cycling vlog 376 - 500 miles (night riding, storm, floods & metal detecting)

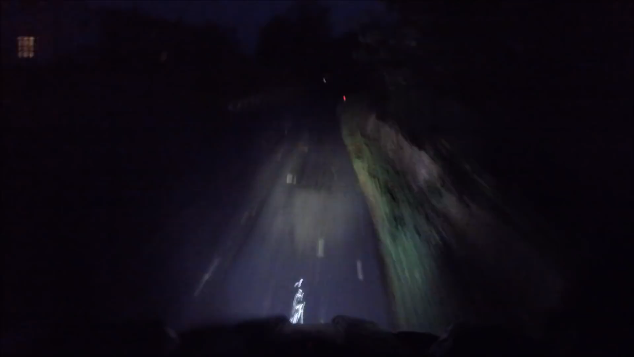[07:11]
Way, baby! Whoop whoop! Wow, man! Woohoo! Oh no! Woohoo! Everybody loves water! Oh no, it's flooded!